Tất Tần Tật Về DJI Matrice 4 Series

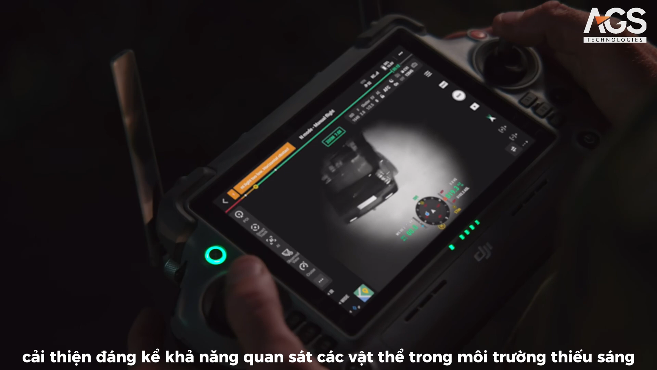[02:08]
improve the visibility of objects in dark environments.
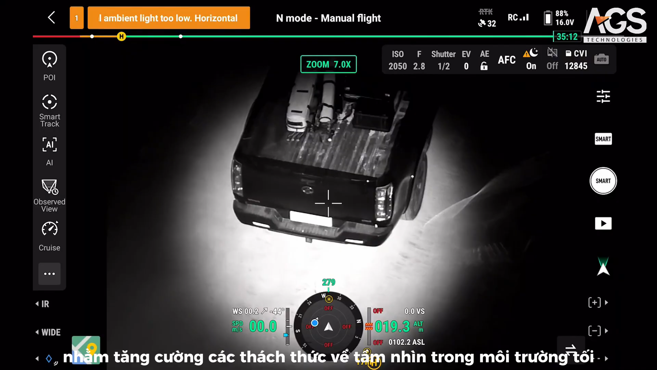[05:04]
Pair the black and white night vision with a near infrared auxiliary light to enhance the visibility challenges on dark environments. For inspection professionals, we have included smart low light photo, so you can capture clear details at night.